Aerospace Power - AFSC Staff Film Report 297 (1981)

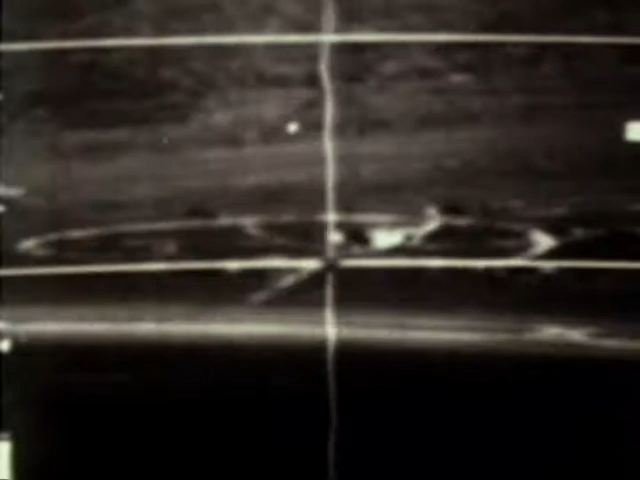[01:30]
The cruciform wing weapon has precise accuracy from altitudes below 60 meters or 200 feet, and at standoff distances greater than 5 nautical miles or 9 kilometers.
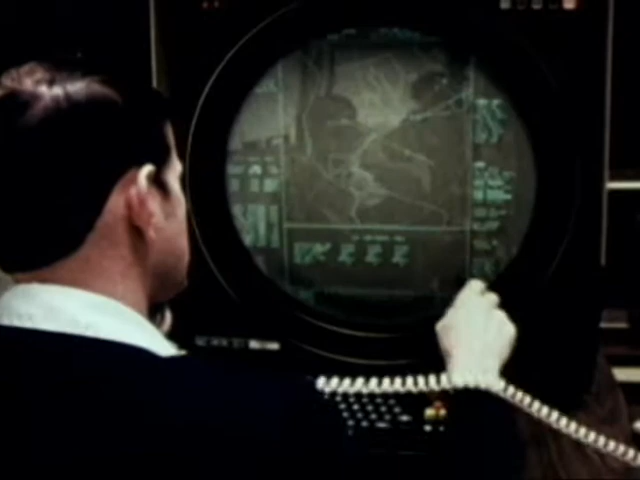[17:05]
The system is highly automated, and thus the operator needs few controls over radar performance and message generation.